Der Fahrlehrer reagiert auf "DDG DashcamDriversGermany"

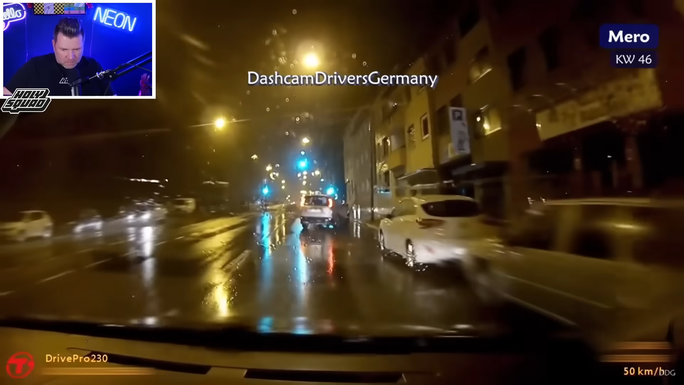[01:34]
Muss ja zugeben, also was er jetzt hier vor uns macht, ist das ein Volvo, keine Ahnung, was er macht, nicht geil. Also wenn er schon wendet, so brutal, wie er es hier macht, normalerweise sucht man sich eine geeignete Stelle. An Ampeln, Kreisverkehr oder fährst rechts auf den Parkplatz einmal rum und dann wieder raus und runter und in der richtigen Richtung abbiegen. Okay, das ist gefährlich, was er hier gemacht hat, ohne Frage, verboten. Aber wenn ich das vor mir schon sehe, wenn einer so komisch rumfährt, warum halte ich denn so wie Mero jetzt noch voll drauf?
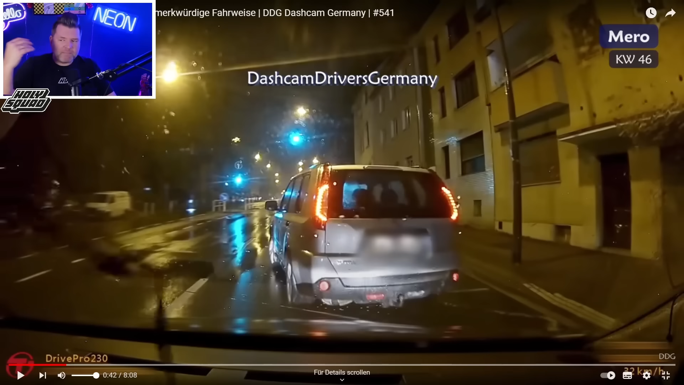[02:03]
Also ich wäre schon längst runter von Gas, geguckt, was macht er da? Das ist vorausschauende Fahrweise. Ich muss jetzt wieder davon ausgehen, schlechtes Wetter, es ist Narsfitzenbildung und so weiter, Bremsweg und, und, und. Ihr wisst Bescheid. Der Silberne hier, absolut Fehlverhalten, warum der jetzt noch anhält, keine Ahnung. Aber Meros Stelle wäre schon viel früher runter von Gas und hätte die ganze Situation mal besser beobachtet. Ich glaube, dass er plötzlich noch auf der Bremse steigend anhält.